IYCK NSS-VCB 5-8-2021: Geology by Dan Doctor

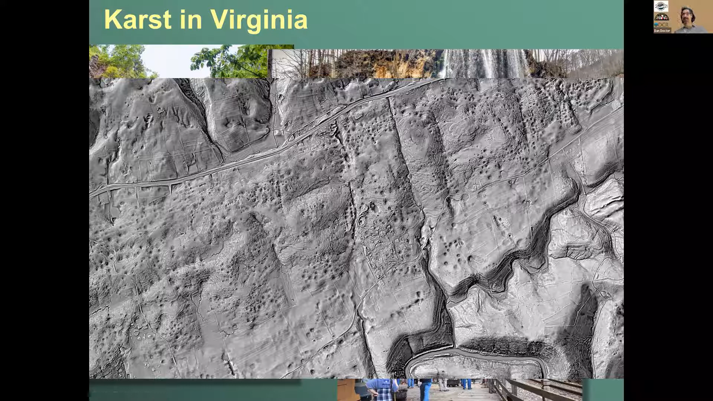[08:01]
It's not all that dissimilar from the classical karst, and this is an area called the cedars. It's another natural area preserved. How does karst form?
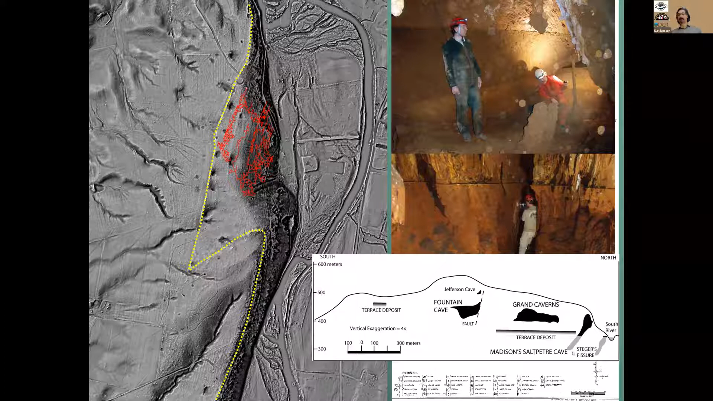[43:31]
But note that the extent of the map passage goes down below the level of South River, which gives us some clues as to how the cave formed. It really did form from waters rising from below, ponding and then falling again. And on the tour, just so you know, if you if you ever take a tour of Grand,